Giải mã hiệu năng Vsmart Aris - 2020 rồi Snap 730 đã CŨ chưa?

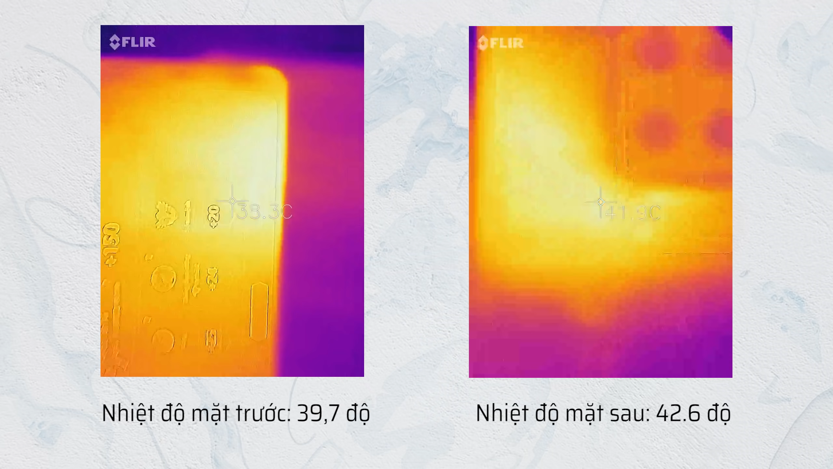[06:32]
Nhất độ mặt lưng cũng như mặt trước của máy Sau một thời gian chơi như vậy Thì trong phòng điều hòa khoảng 28 độ C Nó đạt tối đa chỉ là khoảng 41 cho tới 42 độ thôi